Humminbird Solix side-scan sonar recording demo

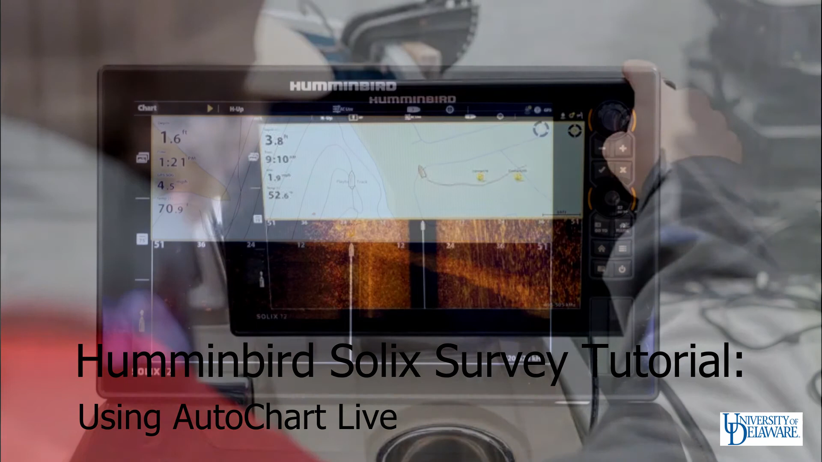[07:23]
You will see that in the top left corner of the screen. While you are surveying, if you would like to view your waterfall coverage in real time behind the vessel on the chart, you can utilize AutoChart Live. To do so, enter the chart menu in the top left corner and go into the AutoChart Live menu. In order to make the mosaic display on the screen live, ensure that the box in the top right corner of the AutoChart Live option is selected.
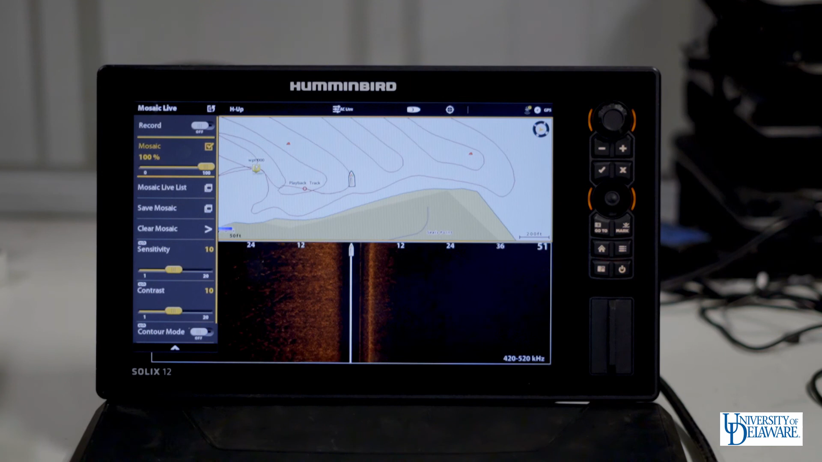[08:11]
Do the same thing and make sure to check the top right box in the Mosaic option. If you would like to record the AutoChart data as well as your raw waterfall data, you can select the record option at the top of the Mosaic Live and the AutoChart Live menus.
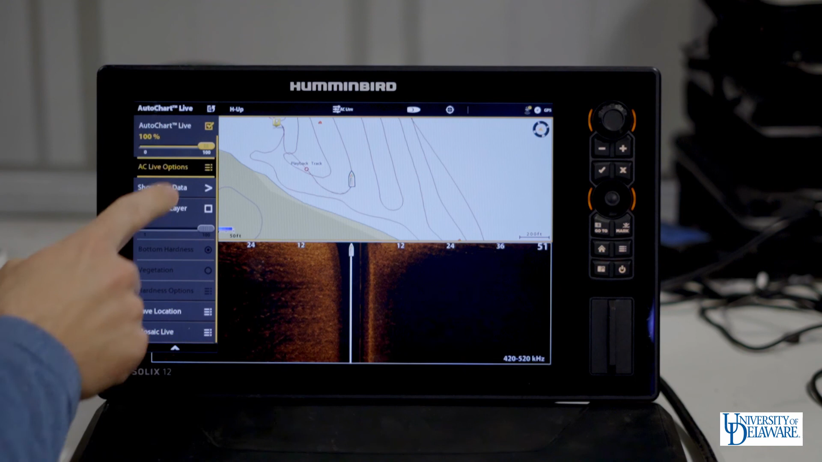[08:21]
Once both the AutoChart Live and Mosaic Live options are selected,
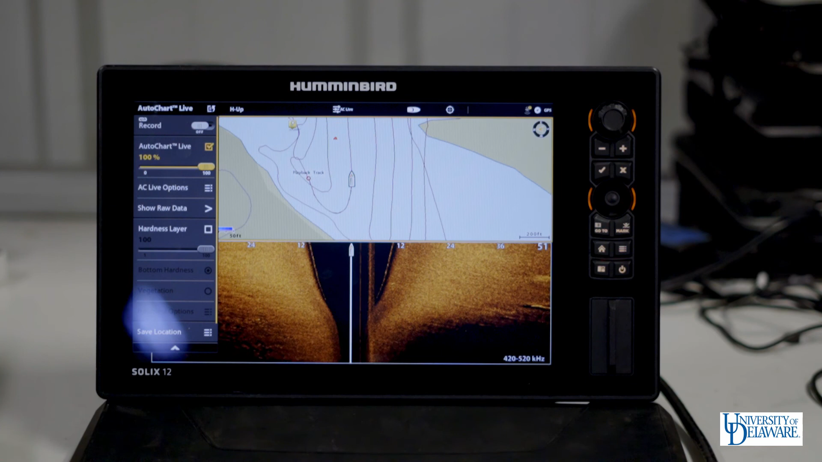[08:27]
you should begin to see a waterfall form behind the vessel on the chart at the top of the screen.
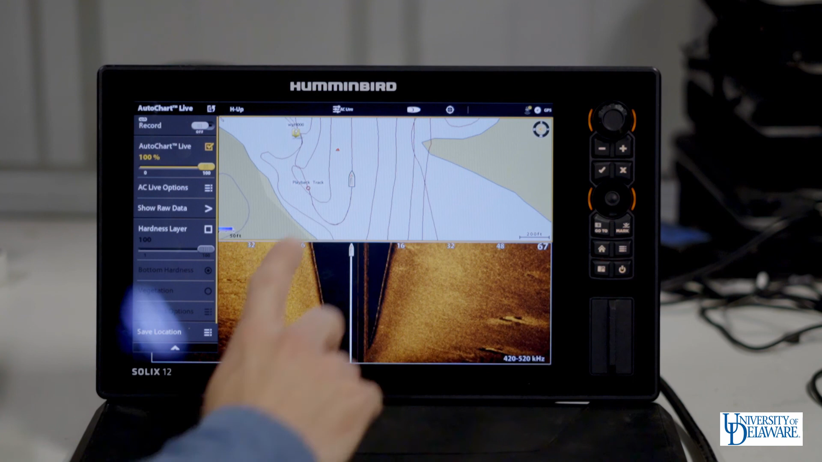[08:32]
Here we have some lines displayed from a previous crab pot survey. We used AutoChart to do the line spacing for this survey that you see on the chart at the top of the screen. By lining up the edges of the AutoChart Mosaic Live display,
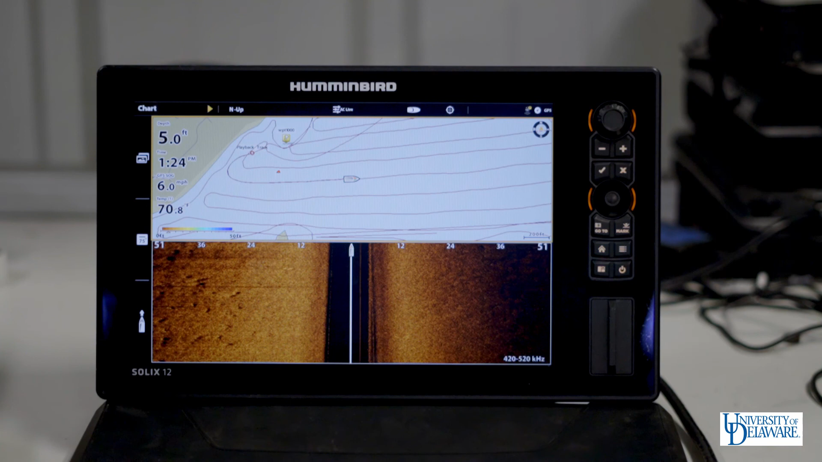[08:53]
On screen: depth 5.0 ft, water 70.8°F
we are able to achieve efficient side scan coverage of the desired survey area.
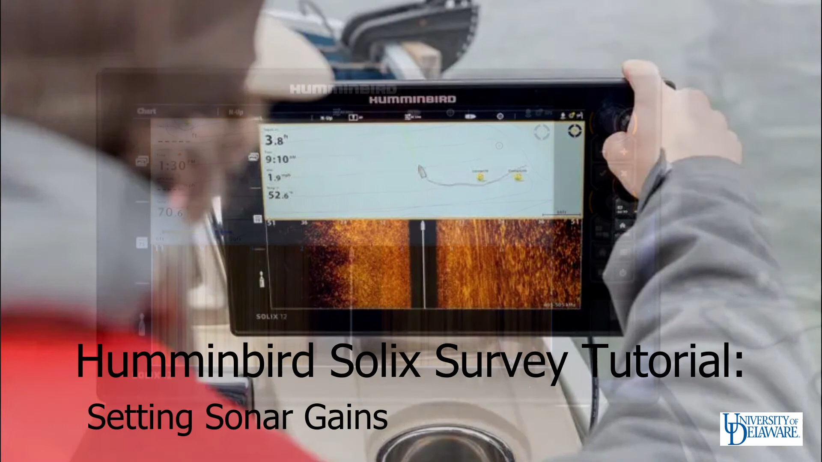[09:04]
If you would like to change the appearance of your sonar data,
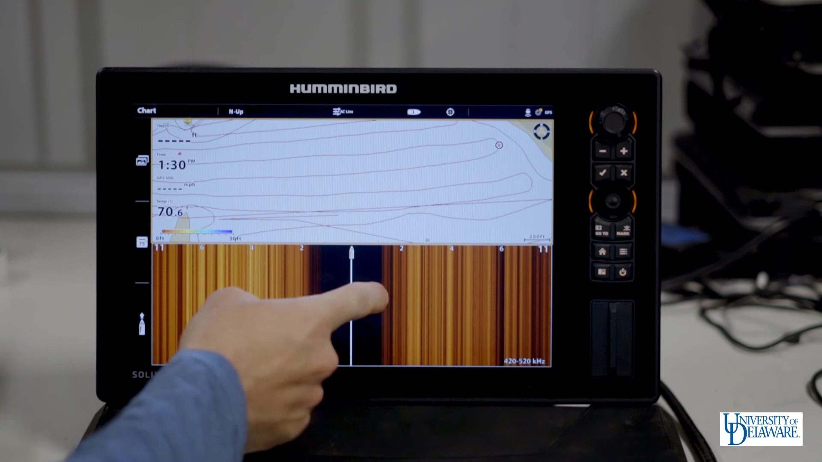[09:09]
you make sure that your sonar window is the active pane and enter the side imaging menu at the top left. Once you are in this menu, you can alter the sensitivity and contrast of your data, which will alter the appearance in real time. This doesn't at all affect the recorded data and all Humminbird data is recorded at maximum range with no gain corrections applied for post-processing. So any adjustments that you make while you are recording will not be reflected in that recording,
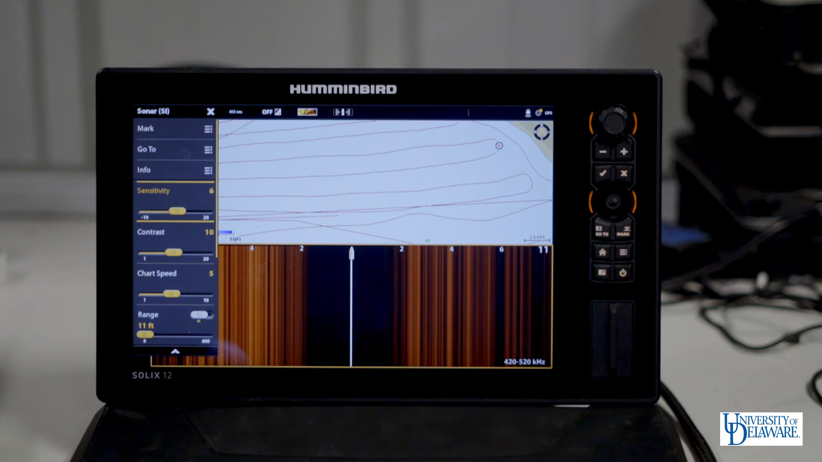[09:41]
which is important to know so that you can have freedom to do what you please as you're recording your data. Let's look at the visual data. OK, let's go ahead.